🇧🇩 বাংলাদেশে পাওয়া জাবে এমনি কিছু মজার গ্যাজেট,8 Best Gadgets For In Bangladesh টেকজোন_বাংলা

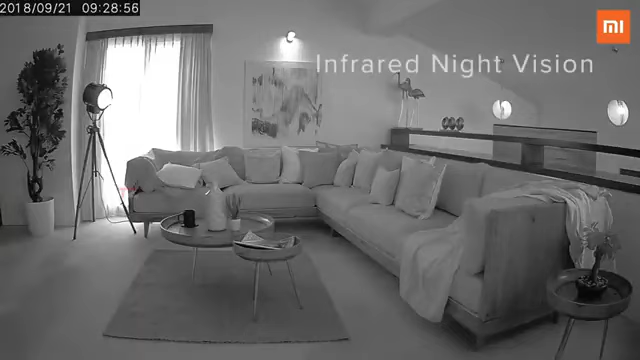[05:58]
अपने आधर्स लोकेशन बा ओफिस थेके हो आपना रूमेर उपपुरे नचल राखते पारवेन, एछारो कामेरा ती ते ब्याभार करा हाएचे,